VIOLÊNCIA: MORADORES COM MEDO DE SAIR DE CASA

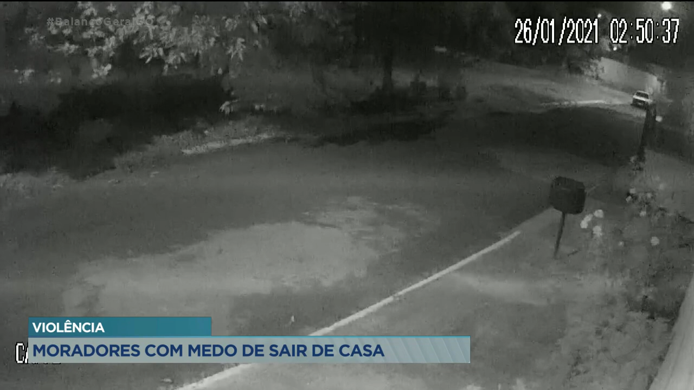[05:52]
Essas imagens de câmeras de segurança mostram o furto de uma betoneira e uma carretinha. Eram quase 3 horas da madrugada quando câmeras de segurança flagraram os ladrões passando na rua, nesse carro branco, puxando a carretinha. Por esse outro ângulo, é possível ver que a betoneira estava em cima da carretinha. Um pouco mais cedo, um homem que seria o ladrão foi flagrado caminhando nas proximidades do local onde aconteceu o furto.